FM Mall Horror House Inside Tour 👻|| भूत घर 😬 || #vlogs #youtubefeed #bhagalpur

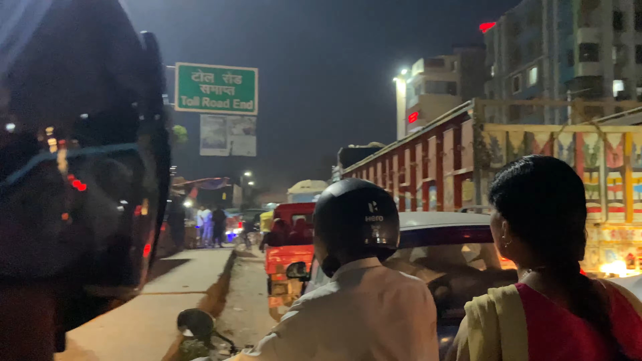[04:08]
ये अभी यहाँ पे आए थे पुल पे, तो अभी पुल पे हम लोग आ गए,
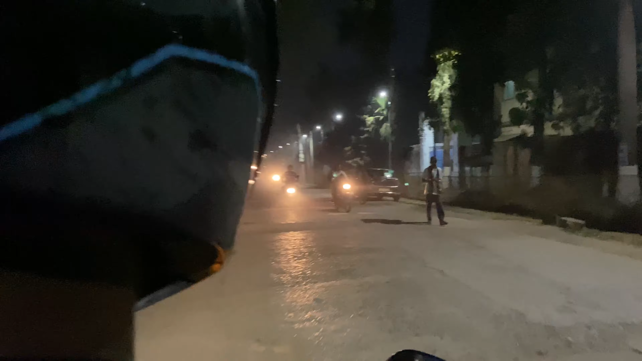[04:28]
आ गए FN मॉल वाले रोड पे, अभी बेसमेंट में जा रहे हैं,